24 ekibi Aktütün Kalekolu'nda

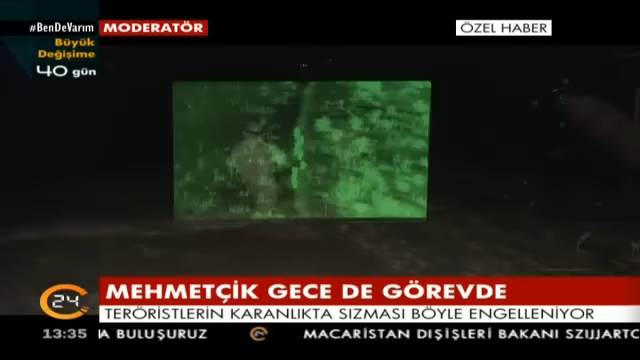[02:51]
Onlar göreve gittiğinde kale kol boş kalmıyor. Mehmetçik operasyona çıktığında geri kalanlar onların arkalarındaki gözleri oluyor.
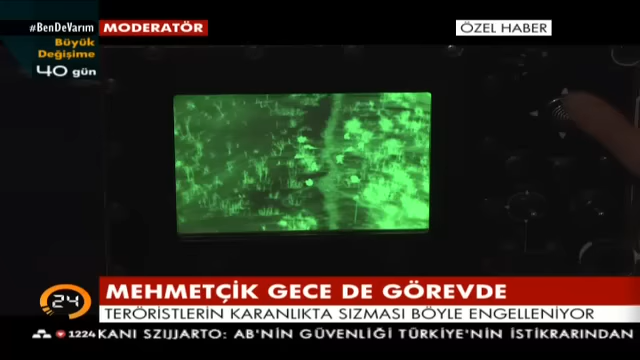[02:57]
Olan biteni termal ve ısı kameralarından an be an takip ediyorlar.
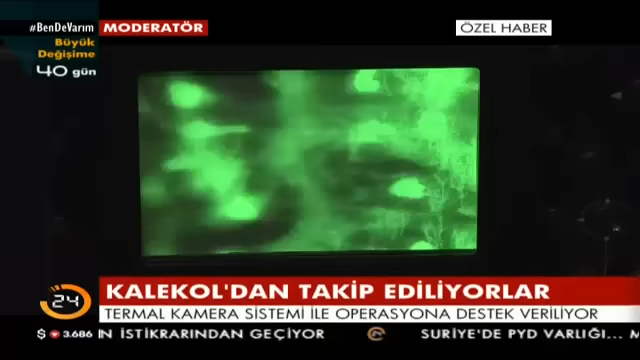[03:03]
Olası bir tehlike durumunda hemen destek veriyorlar.
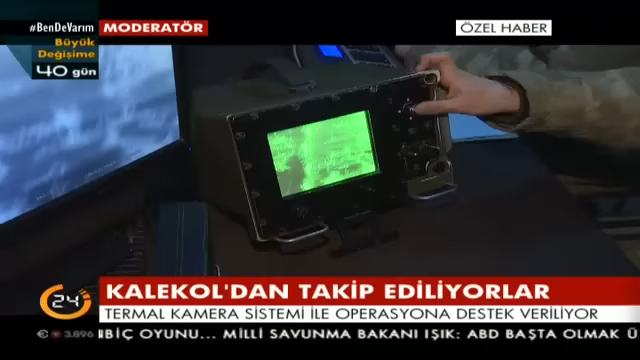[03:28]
Buraya ulaştıktan sonra herhangi bir terörist gelir mi gelmez mi diye bekleyecekler. Evet aynen o şekilde pusu atacaklar.
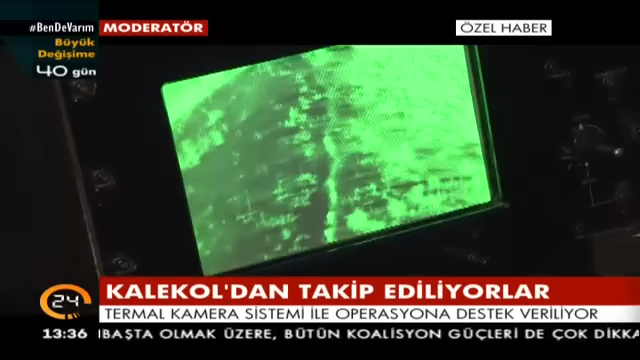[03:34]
Mütakiben gözetleme faaliyetlerini sürdürecekler bulundukları noktadan.